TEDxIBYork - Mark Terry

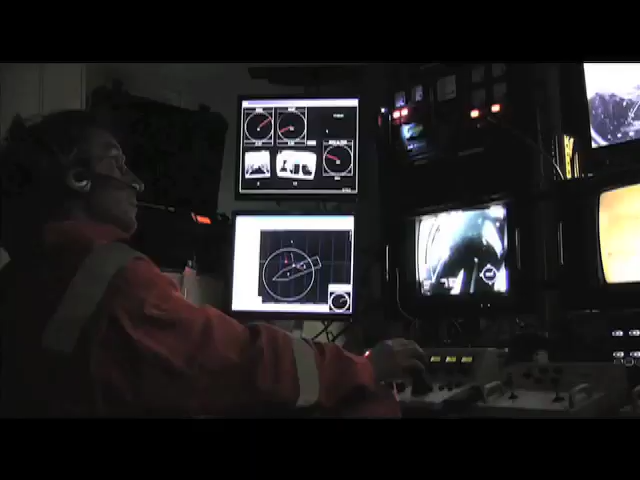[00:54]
Today, equipped with state-of-the-art technology, modern explorers are looking to expand on the discoveries of the past.
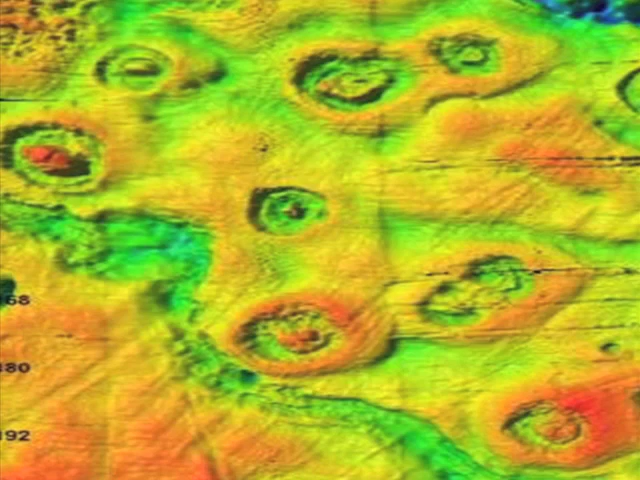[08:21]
These are mysterious rings that are sonar picked up at the bottom of the Arctic Ocean. This is about 500 meters deep, approximately 1,500 feet down.